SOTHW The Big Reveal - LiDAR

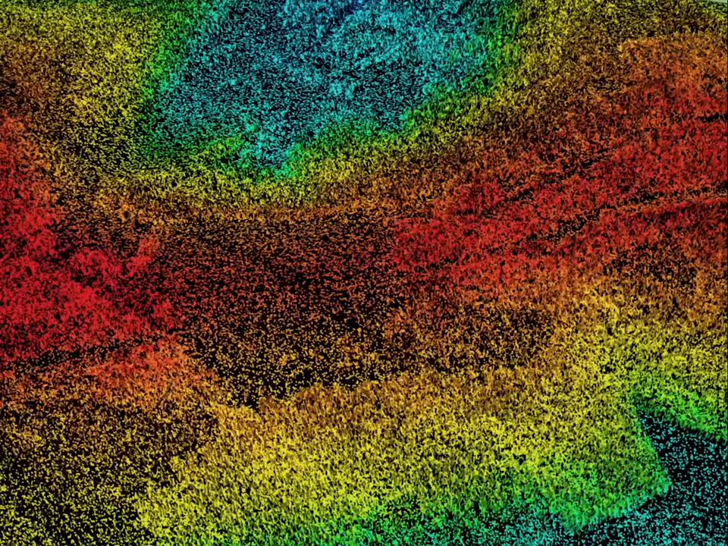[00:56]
These are the devil's humps at Kingly Vale.
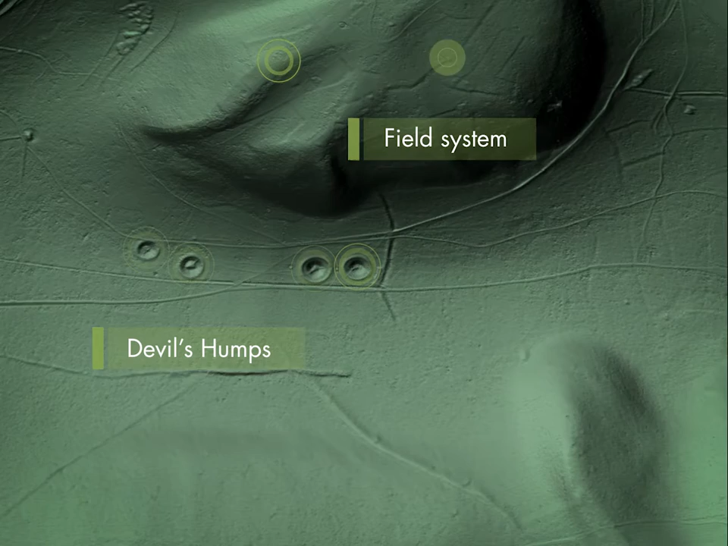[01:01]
And here is a collection of field system boundaries. Notice how much clearer those found beneath the woods are compared with those under open fields.
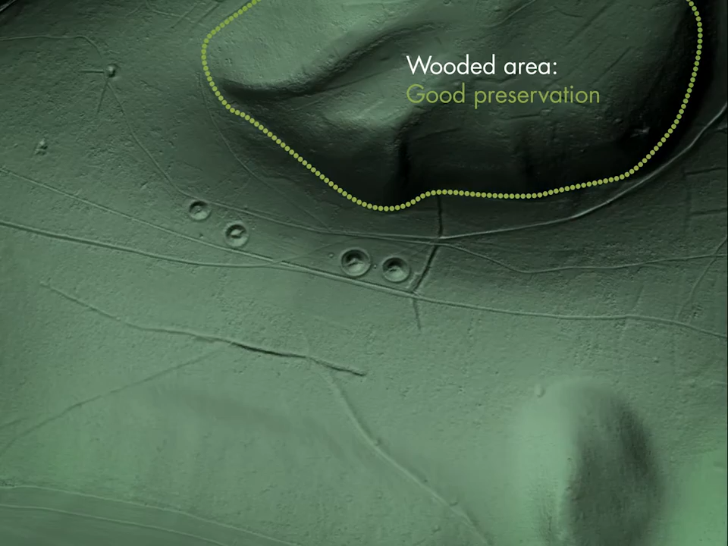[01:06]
There are many different ways of visualising the data.
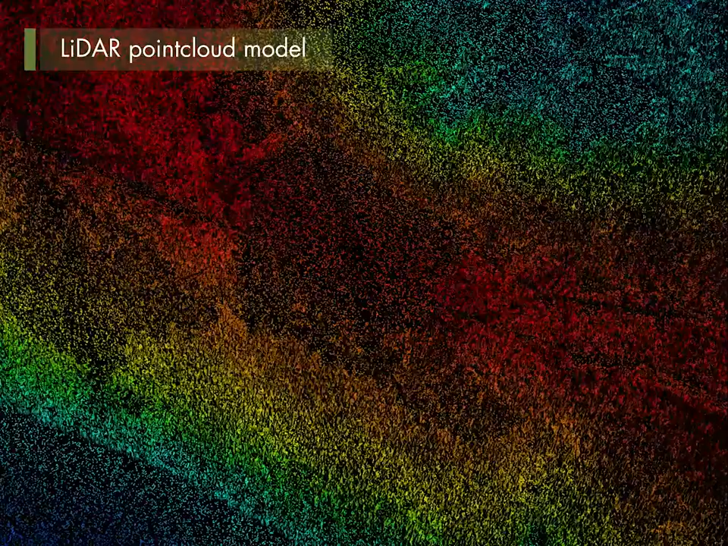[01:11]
Each method reveals something different in the landscape.
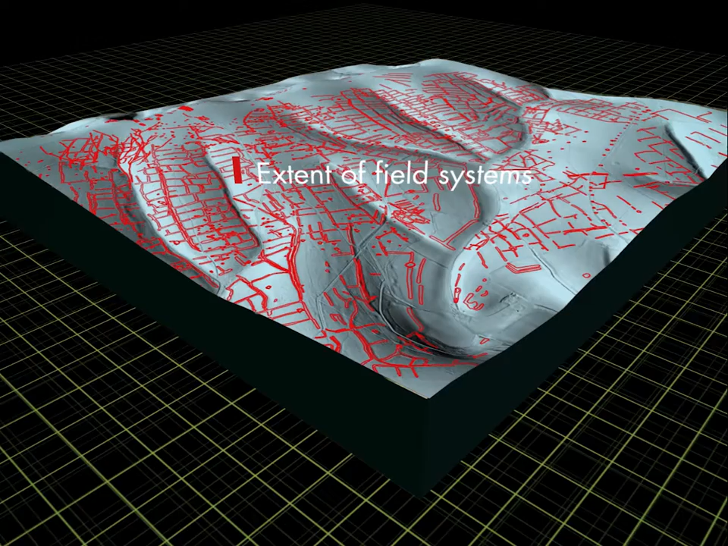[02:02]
stretching for miles and suggesting a level of organisation in prehistoric land management.
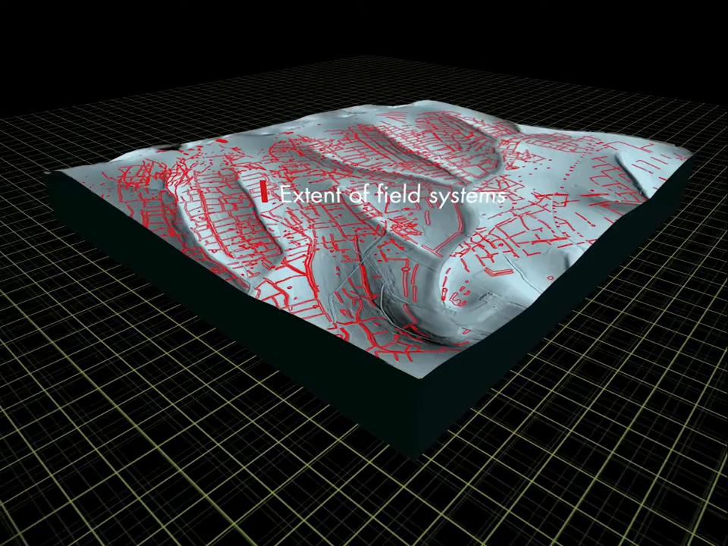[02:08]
Another important finding from the LIDAR investigation is the presence of a long-speculated Roman road.
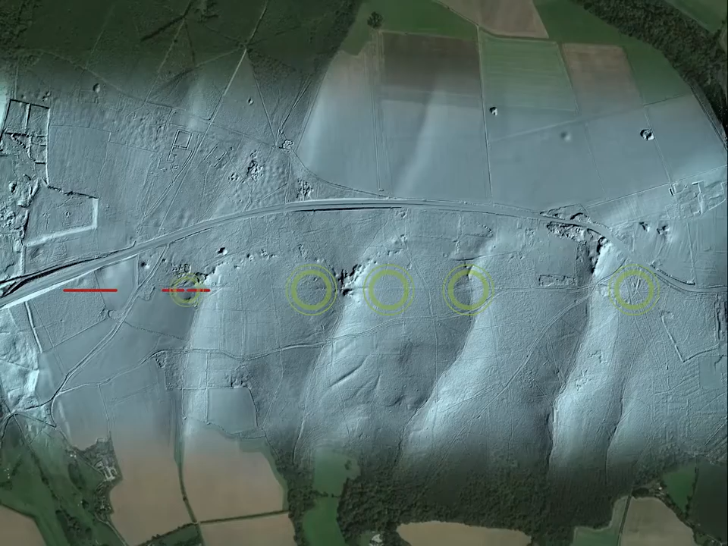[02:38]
branching off from Stain Street and travelling straight through Binstead Woods towards Arundel.